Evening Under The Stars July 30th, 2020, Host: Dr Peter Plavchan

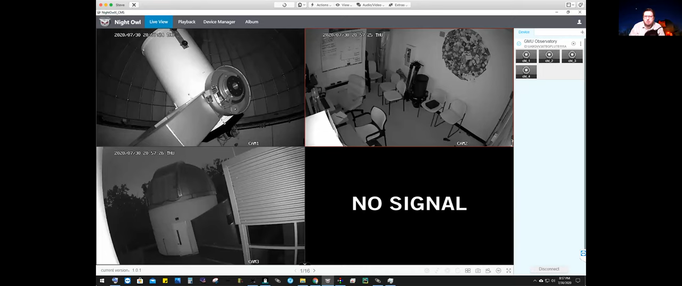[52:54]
Okay. While we're waiting for questions, thank you for sticking around to listen to my talk and talk about this planet discovery. I'm happy to answer any questions about that planet discovery or anything else in the night sky. What I'm showing you now is a live view of our campus observatory. And we're going to give you a tour in a little bit.
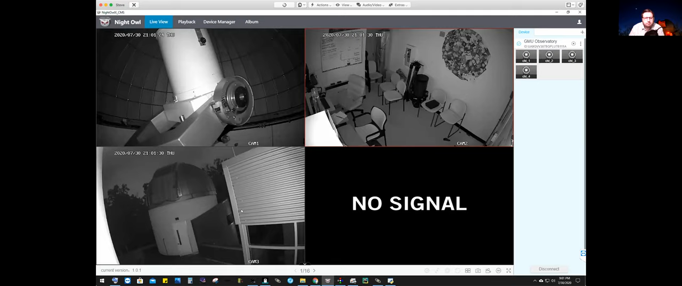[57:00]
And we're going to watch it turn here on the camera, I guess, because of the rain, there's a bit of a lag in the video feed. But here it goes. You'll see a little finder scope attached to the side of the telescope. And it's actually two different motors, one that turns this fork and that tracks the rotation of the sky as the earth turns over the course of the night. And then the orthogonal or perpendicular direction that points the telescope up and down.
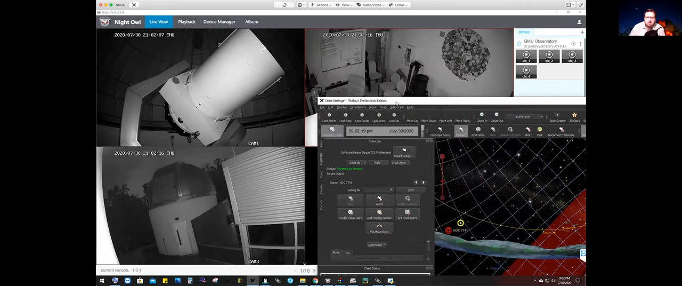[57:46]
I kind of went the wrong way. And we'll bring the telescope once it's finished moving closer to the webcam.